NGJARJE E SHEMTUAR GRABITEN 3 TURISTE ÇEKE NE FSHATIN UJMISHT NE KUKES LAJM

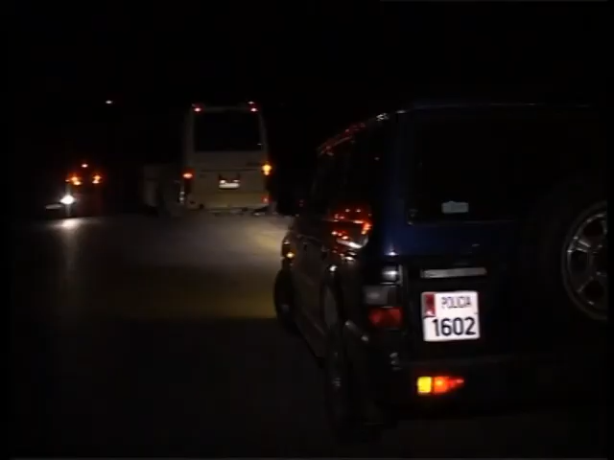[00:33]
Ata janë kërcunuar me fjal nga një personi maskuar e 30 vjeci cili u ka marrë me forcë një videokamer,
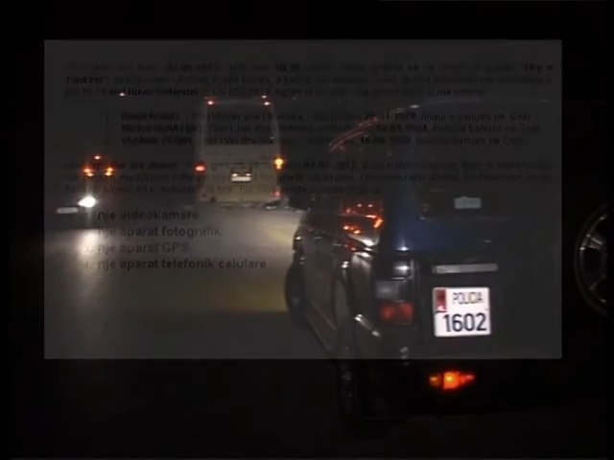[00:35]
një aparat fotografik, një aparat GPS dhe një aparat celular.